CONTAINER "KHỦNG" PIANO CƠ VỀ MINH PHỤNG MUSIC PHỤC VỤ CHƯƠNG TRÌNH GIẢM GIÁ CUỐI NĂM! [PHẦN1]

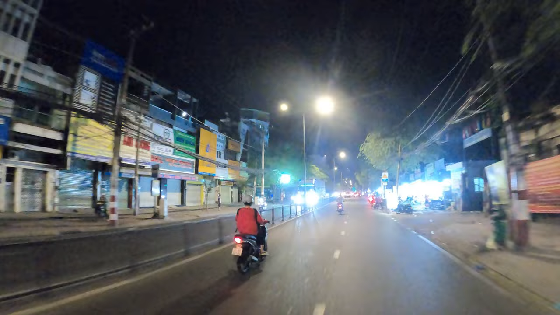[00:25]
Hiện tại, team đang trên đường đánh bãi Lúc này đã 23h khuya Nên đường phố xe cổ ít dần Chỉ có những ngọn đèn đường Và đã đánh bãi rồi các bạn ơi Xe container với bên trong là